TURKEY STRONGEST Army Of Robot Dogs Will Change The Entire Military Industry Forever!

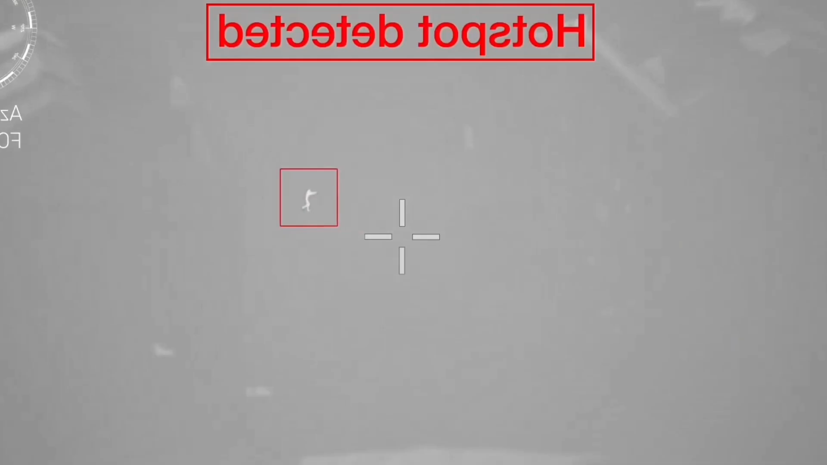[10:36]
It does not just display information, it enables quicker, smarter, and safer decisions to be made.